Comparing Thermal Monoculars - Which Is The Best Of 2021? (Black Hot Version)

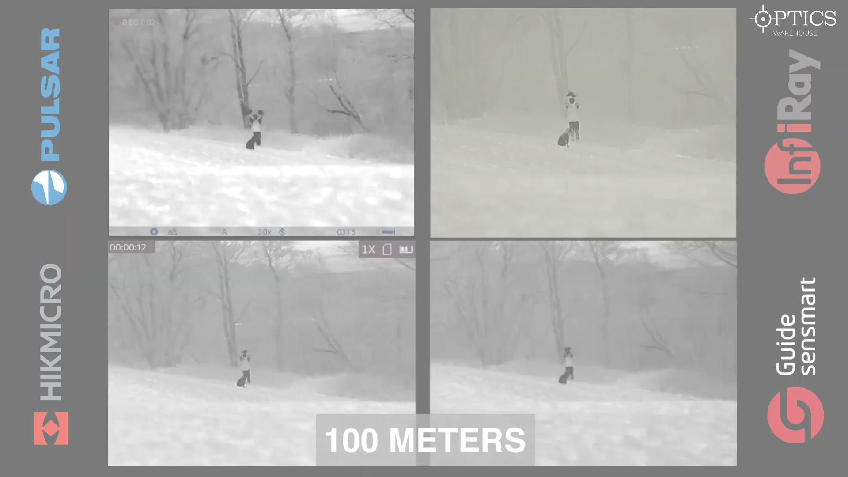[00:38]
So we've got our targets here at 100 meters we've got a human-sized target and
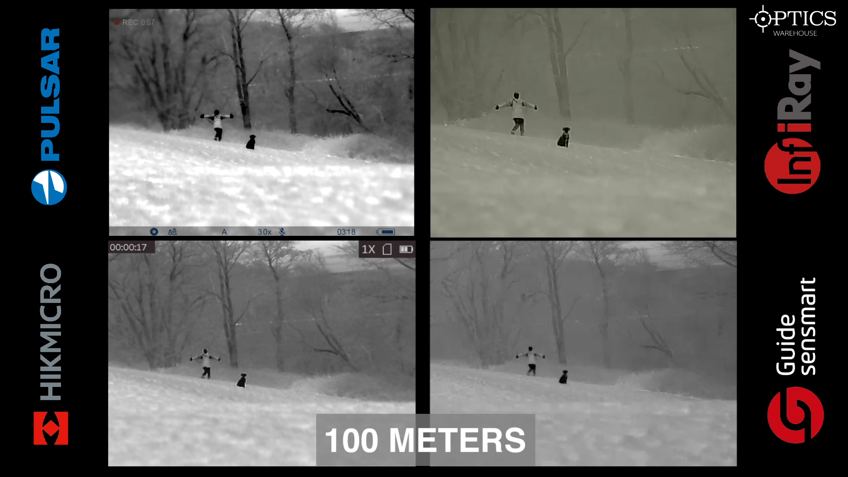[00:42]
we've actually got a Labrador out there as well who's very similar size to a Fox. Top left we have the Pulsar Helion 2 XQ38F, top right we have the Infra-ray i3 v2 Max, bottom left we have the Hic Micro Al 35 and on the bottom right we have the Guide Track IR 35. This particular one we have we've got it set in black hot just so you can have a quick look at the definition of of each image and which which you would prefer so we just see our target just
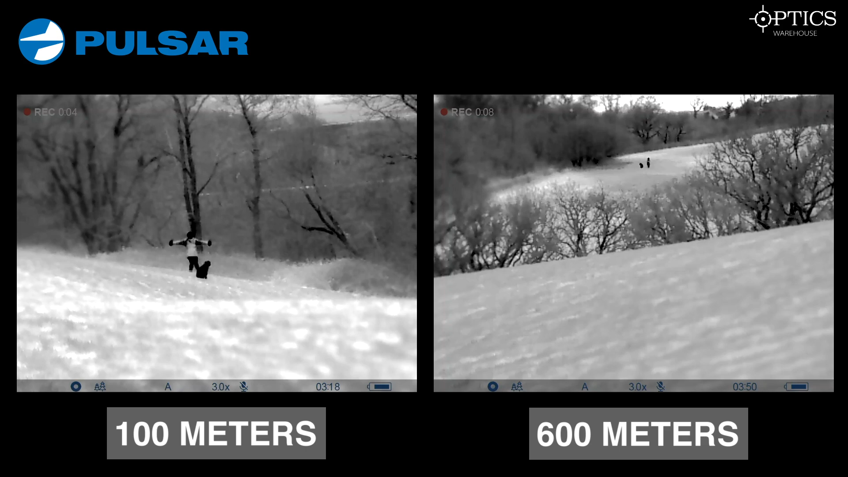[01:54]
let's have a look further into the Pulsar so again 100 meters on the left 600 on the right it's Pulsar has been a brand for for goodness knows how long now you can see from all the sophisticated menu systems at the bottom as well as a a good image going all the way throughout so black hot again it's pretty easy to identify the human and the dog elements on this particular video and say we use a dog as a representation of close closest of being to a Fox maybe on black hot it does blur out a bit you did just see the Fox so the the dog just blur out a bit there the infrared I say
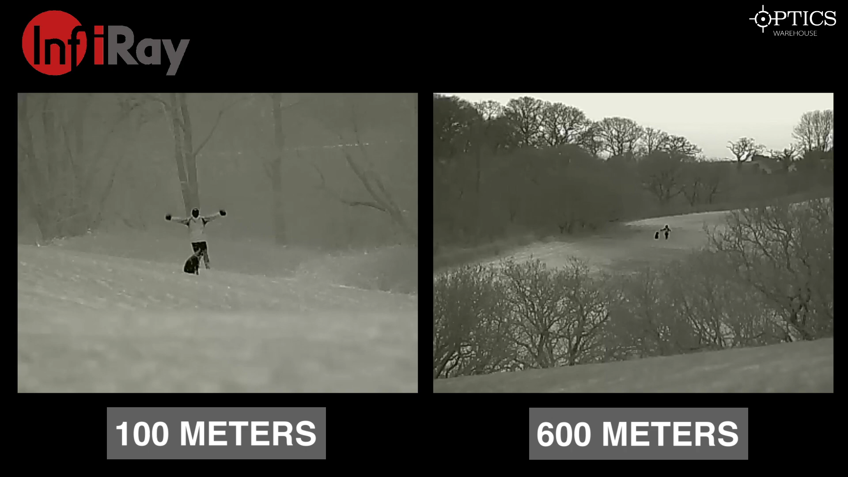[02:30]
you can pick up probably a little bit of better definition on the targets themselves just because so you can just pick up the cooler heat heating patches just because it's got a sub 50 millikelvin run and sub 35 so doesn't pick up as much heat as other units which you can obviously see not being picked up in the trees as much as you would say with it with a hick definitely and and the Pulsar unit but you can clearly identify what it is you're you're looking at there so it's pretty obvious to see that there's a dog and a human now we come on to the hick as
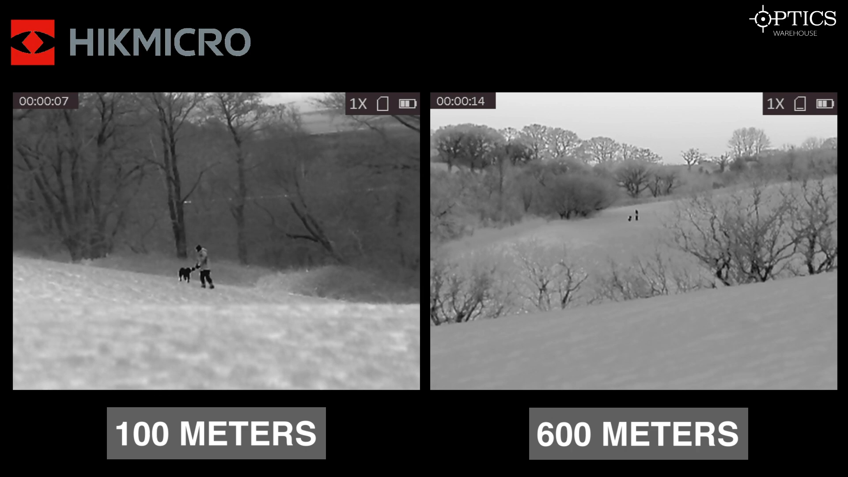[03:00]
you can say as you can see sorry the there is real high definition here across the whole board it really is a superb piece of kit and we've got them see where you are with the trees you can pick up the dog you can pick up the human no problem on both distances it may if you look at say the 600 meters yes it has a one times base mag but that allows it to actually have a quick scanning ability and see how to pick up targets quicker than you might be able to with other units that say have a have a three times base mag or three and a half times base mag
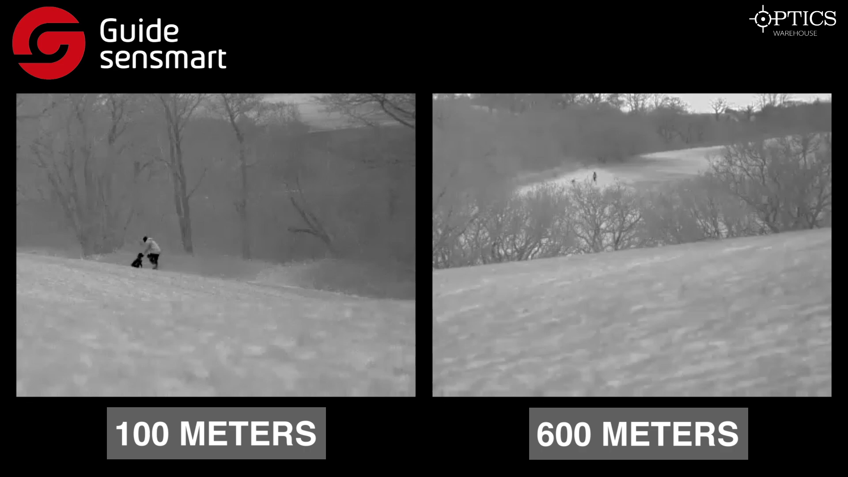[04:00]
the human and the dog on both instances say at the hundred and the 600 meters here and then it also if you look on the hundred six hundred meters you can really see that it does have a wide field of view and a lower base mag so again you can have
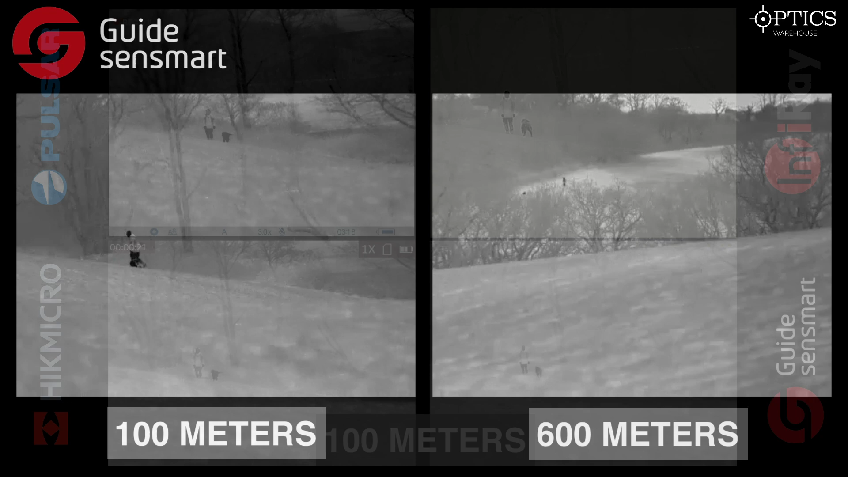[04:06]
that quick scanning ability so just back to the hundred meters here so looking at the looking at the pulse on the hick you can obviously pick up the definition of the background because of the superior net d more so in the hick because it's sub 35 whereas the Pulsar is sub 40 with the infrared and and guide is sub 50 so you're not necessarily going to pick up the definition of the background as much as the target but the infrared is comfort compensate for that slightly by having a higher base mag